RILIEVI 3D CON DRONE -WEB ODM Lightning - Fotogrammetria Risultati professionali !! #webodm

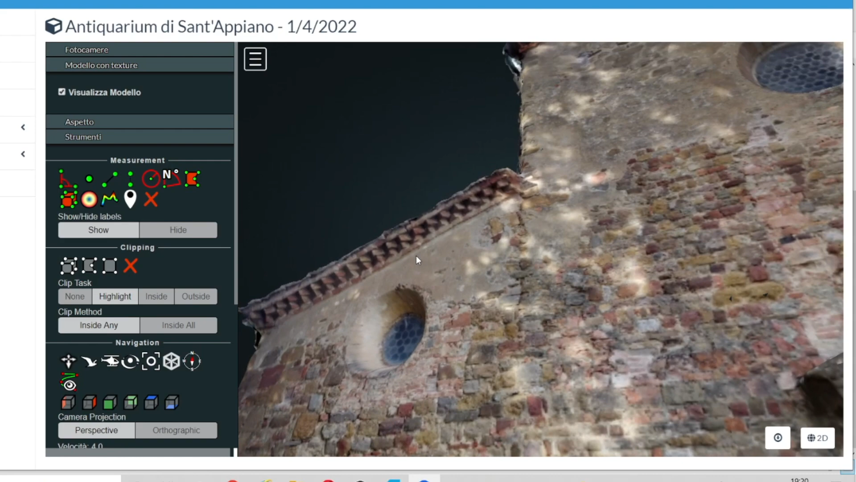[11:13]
questa gronda in laterizio con il mattone incrociato a spina cosa che non si vede non viene più fatta da tanti anni poiché richiede una lavorazione veramente
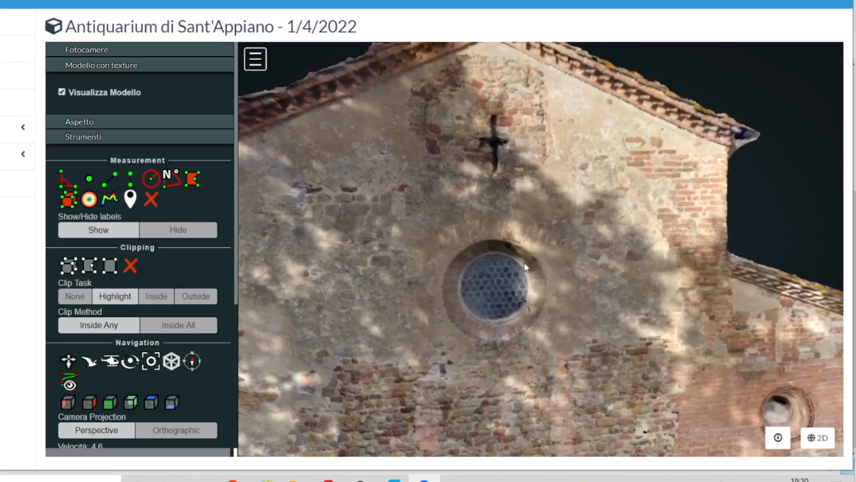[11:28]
importante ma guardate bella posso avere il dettaglio di tutti i
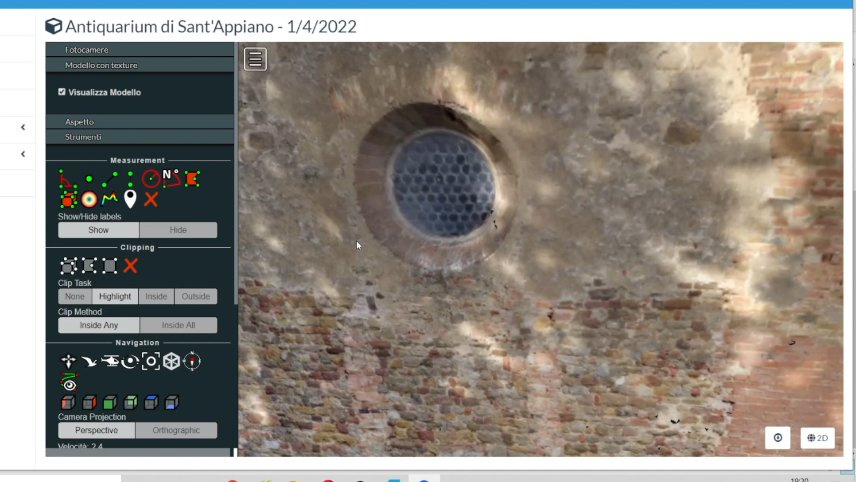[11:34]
particolari che compongono questa facciata ma non solo questi particolari sono in scala io posso andare a misurare ad esempio se io voglio
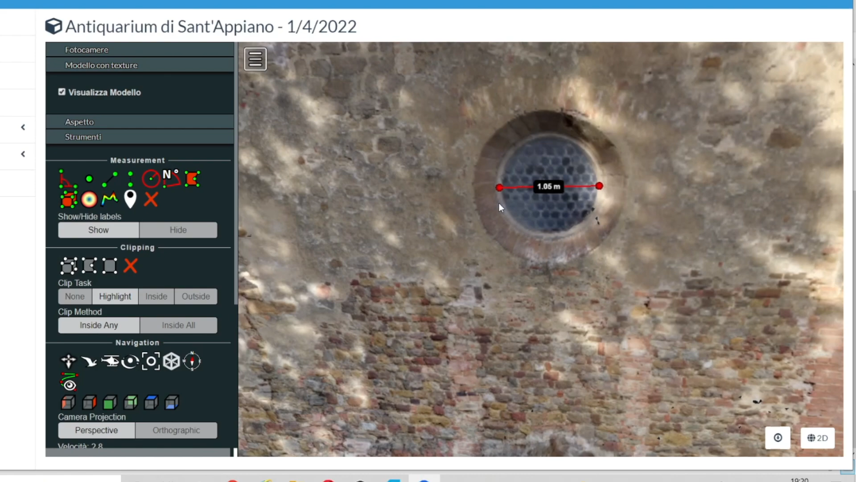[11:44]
vedere quanto è largo questo punto luce guardate
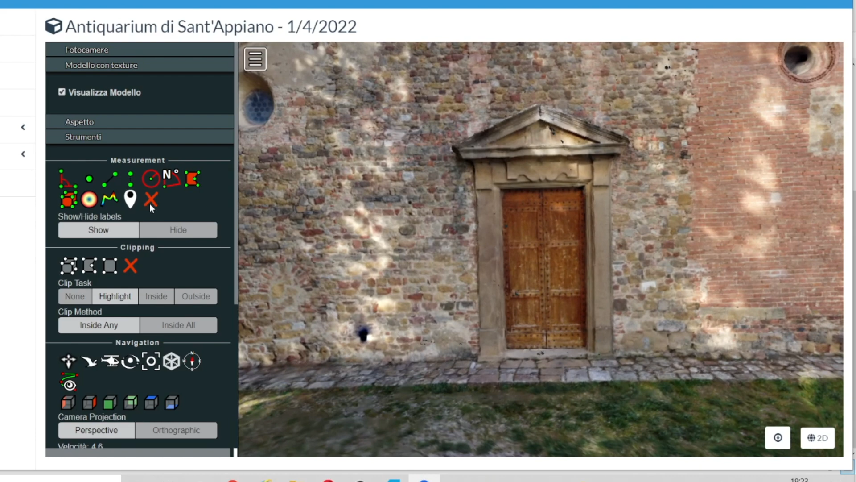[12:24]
questi dettagli qui abbiamo tutto a disposizione e abbiamo impiegato non lo so forse 15 minuti per realizzare questo vedete posso ad esempio andare a misurare l'area mettiamo il caso debba diciamo contattare il falegname per fare un
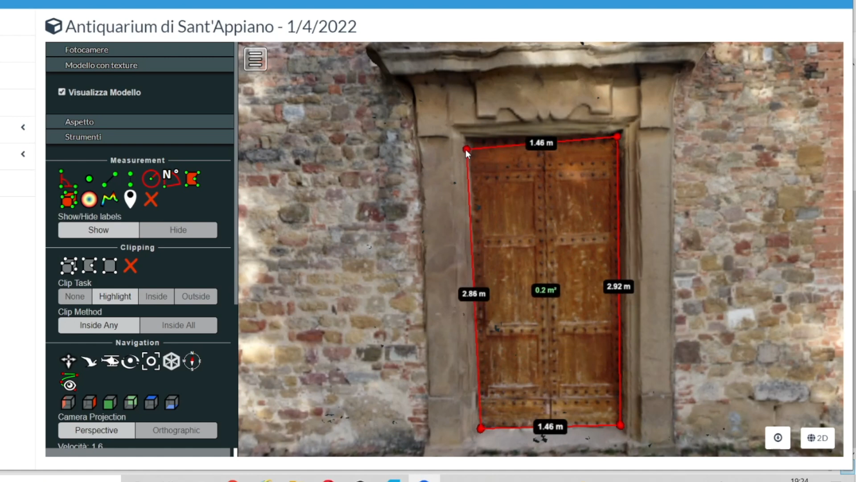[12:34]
restauro della porta voglio vedere quanti metri quadrati sono se io voglio sapere quant'è l'altezza del colmo basta semplicemente che vada a cliccare su misura
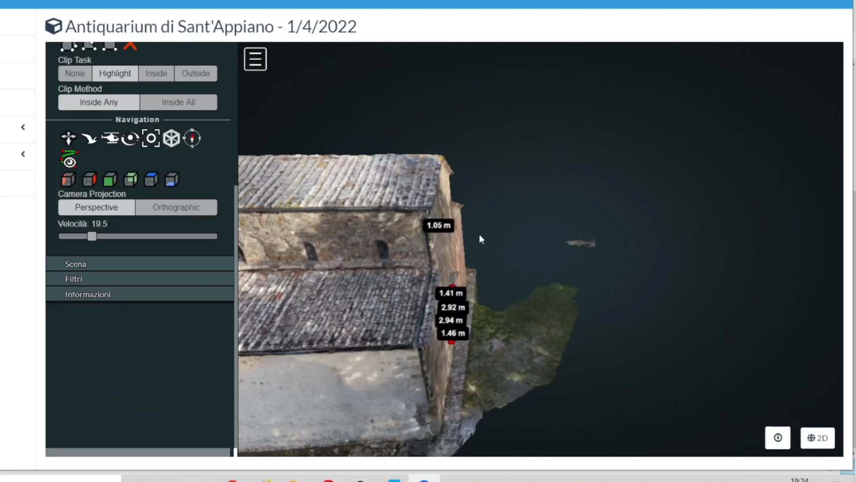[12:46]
altezza clicco su un punto qui clicco su un punto
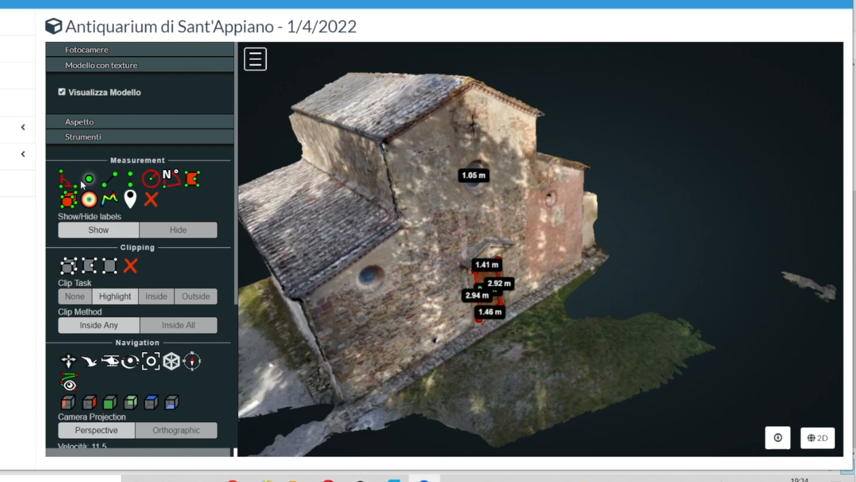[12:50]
a terra e come per magia vedete 11 metri e 17 è l'altezza del colmo e possiamo ricavare un orto
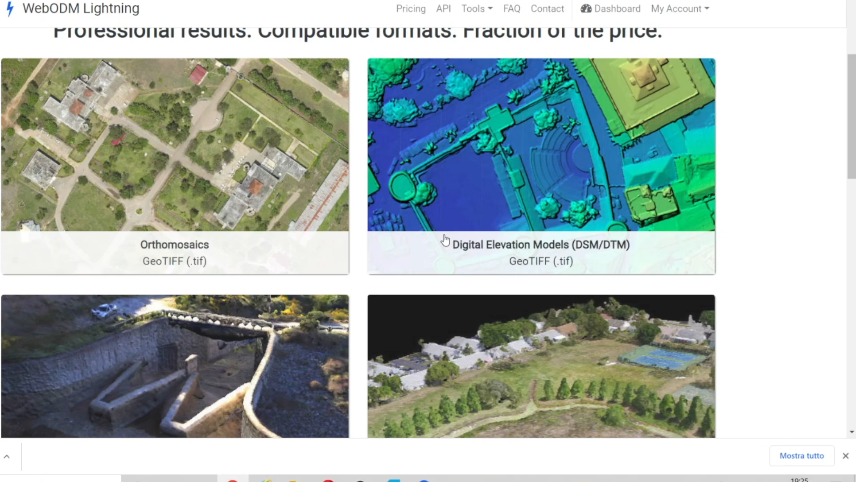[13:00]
mosaico in formato TIF un modello digitale di elevazione in formato TIF
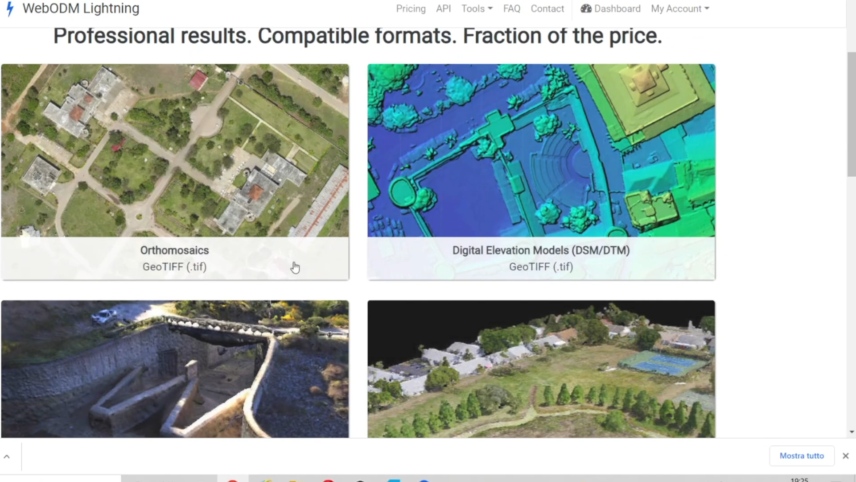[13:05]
una texture 3D in formato OBJ un formato compatibile aperto con Blender con qualsiasi tipo